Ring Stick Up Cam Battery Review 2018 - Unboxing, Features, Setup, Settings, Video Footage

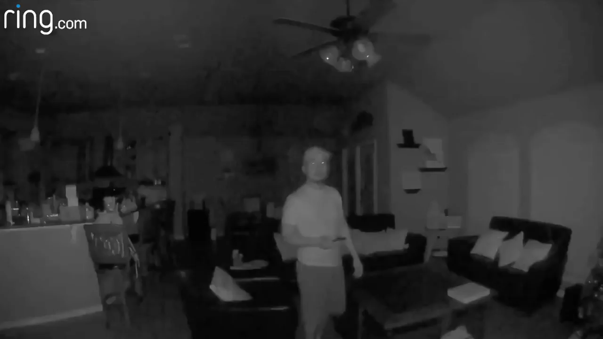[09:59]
this is the video quality at night time with night vision on with the ring stick up cam
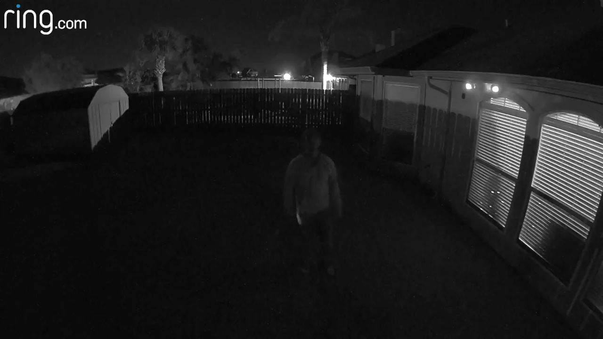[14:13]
So this is the video quality of the Ring Stick Up Cams at night with the night vision on. Actually partially true. The camera is in black and white mode but the infrared lights are off. The lights from my neighbors or just the ambient light outside didn't trigger the light sensor to turn on the infrared lights. Ring needs to fix this. This is also what happened to the wired stick up cam when I tested it.